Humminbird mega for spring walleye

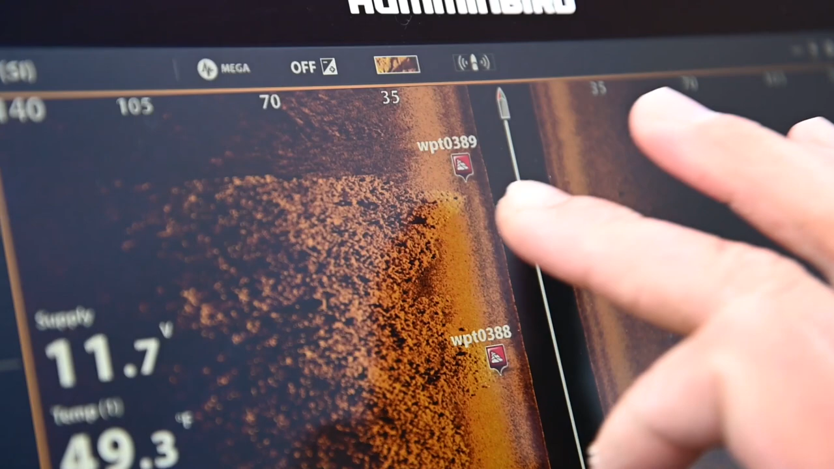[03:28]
On screen: water 49.3°F
inside turn here going in on this point that's again going to be another little sweet
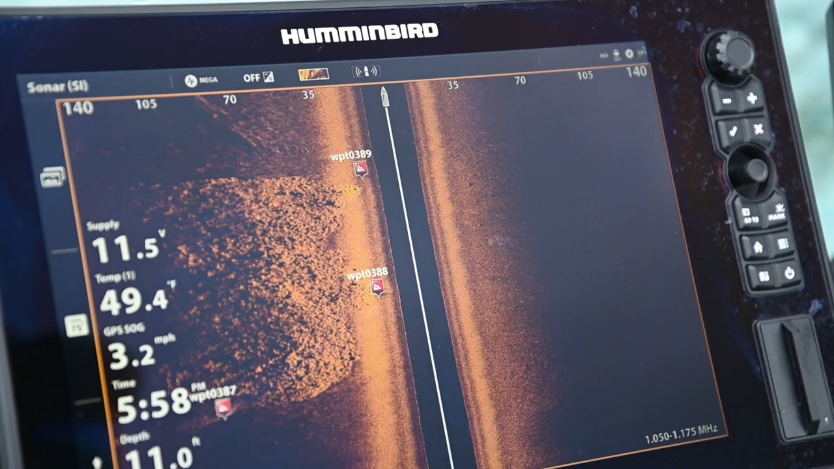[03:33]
On screen: depth 11.0 ft, water 49.4°F, speed 3.2 mph
spot these fish can maybe hide if you've got any kind of wind current or current from the system itself they can
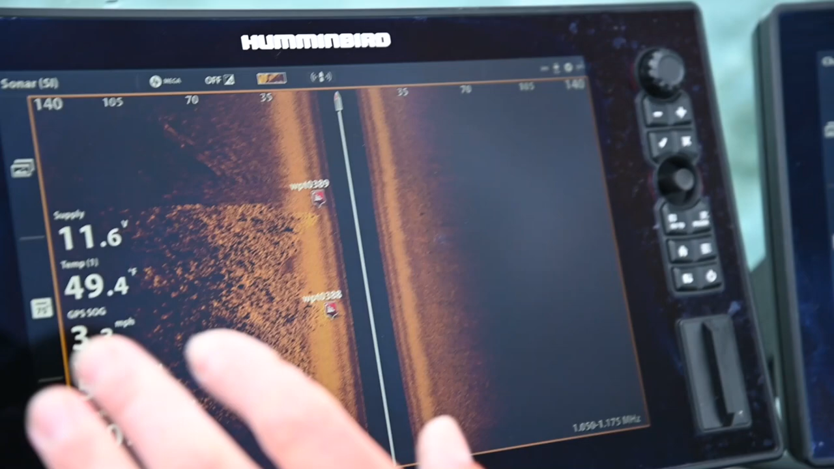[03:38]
On screen: water 49.4°F
tuck behind the rocks and hide hide out of that stuff all
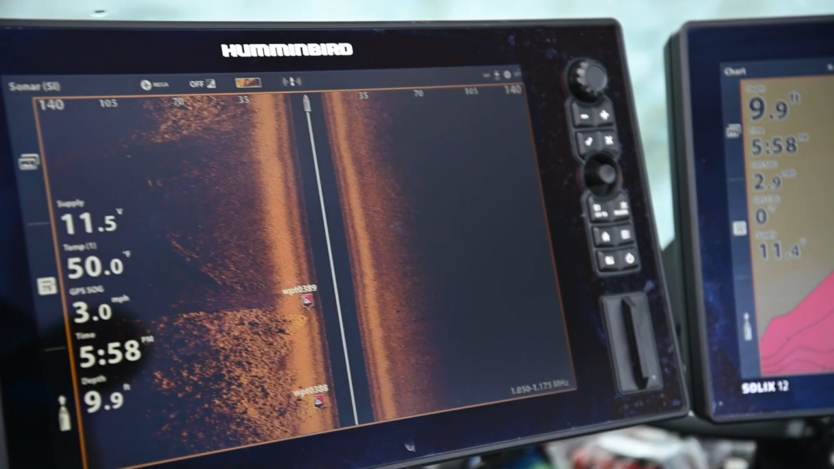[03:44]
On screen: depth 9.9 ft
right so you can see here we're starting to come out of our inside turn we've got another really
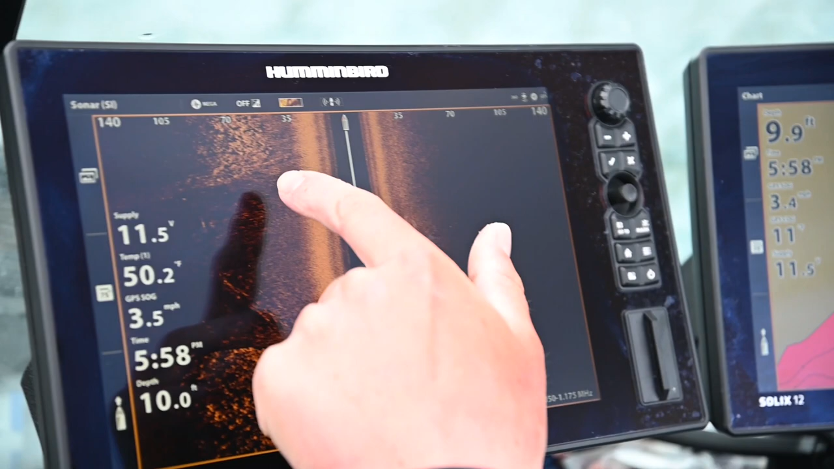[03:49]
On screen: water 50.2°F
nice sharp transition as we're going up the side of this point and a lot of times you'll you can actually see fish
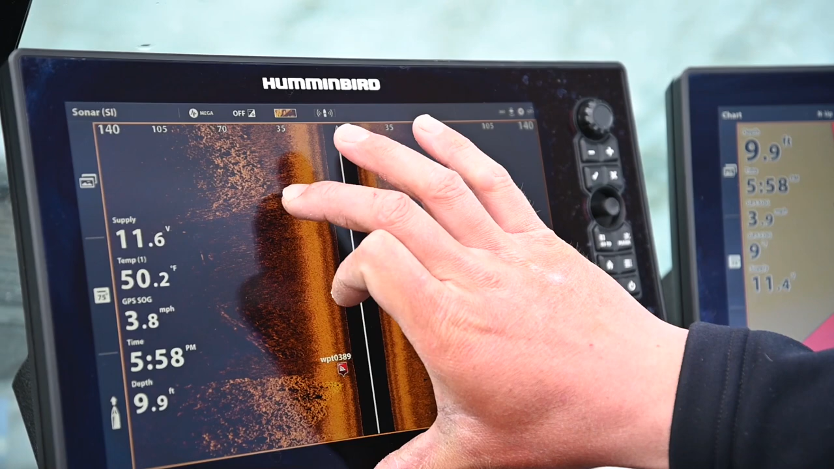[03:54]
On screen: depth 9.9 ft, water 50.2°F, speed 3.8 mph
sitting off the sides of this you know or laying out in this sand it's it shows up really nice on this mega side
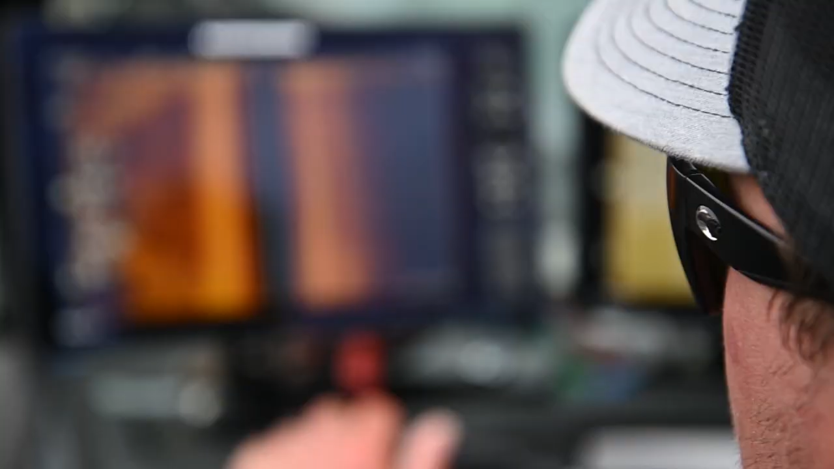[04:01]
so you know you can see even we pulled out into this and now we've got
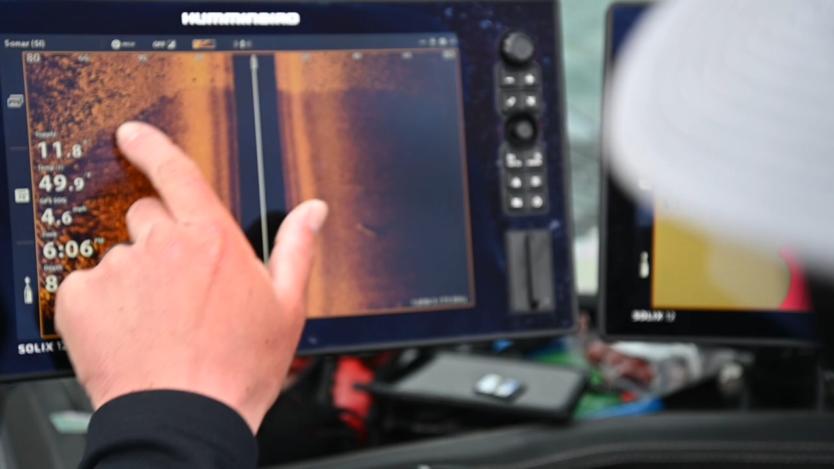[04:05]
our hard bottom structure that shoots all the way out so this inside turn right here if you've got any
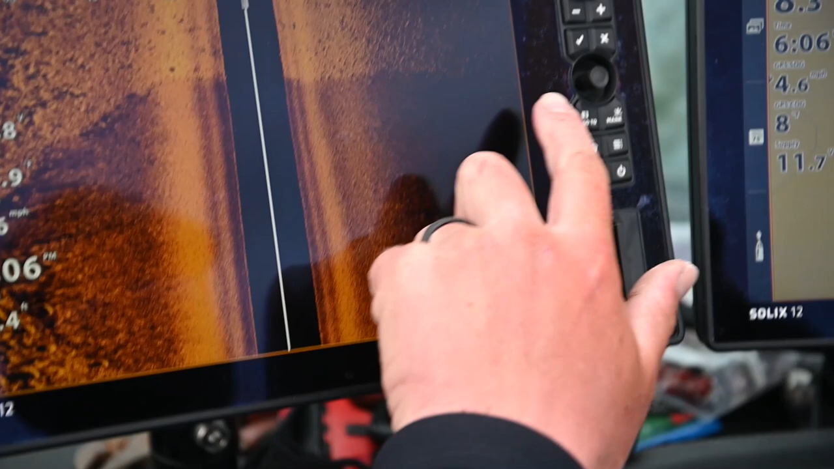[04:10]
kind of wind that blows in here this is going to be a sweet spot for your fish to set up on any kind of hard bottom transition
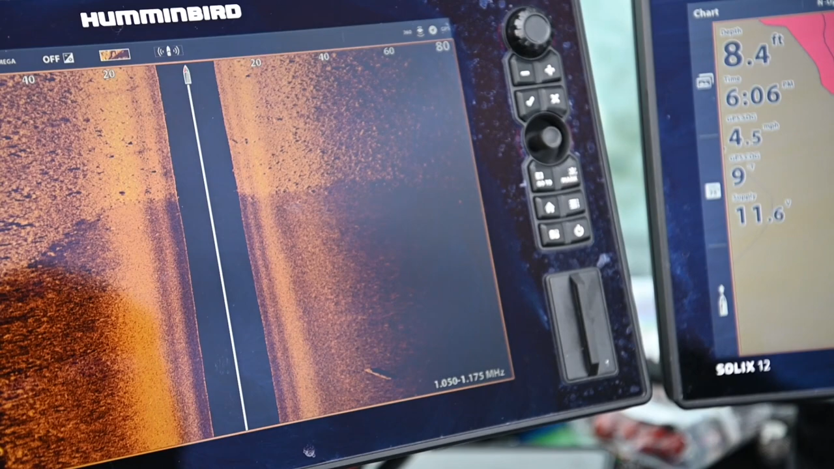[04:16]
On screen: depth 8.4 ft
like that or even if this is your soft bottom to your weed line that edge is going to be super